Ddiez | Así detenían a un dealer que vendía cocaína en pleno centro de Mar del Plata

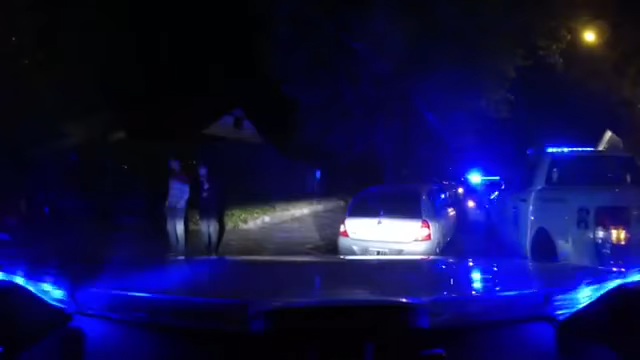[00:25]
comercios gastronómicos y con la prevención de sustracción de automotores.
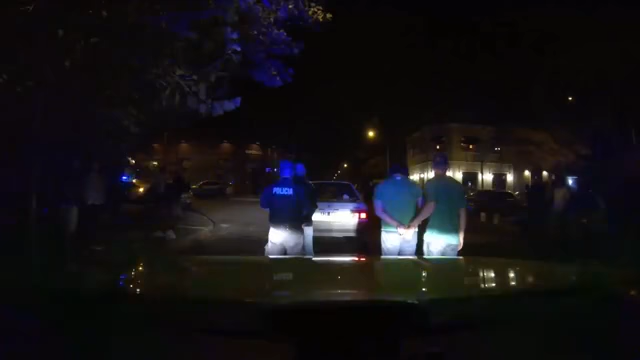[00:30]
Se realizan recorridas frecuentemente y se observa un movimiento extraño de una persona que estaba intercambiando dinero por algún envoltorio.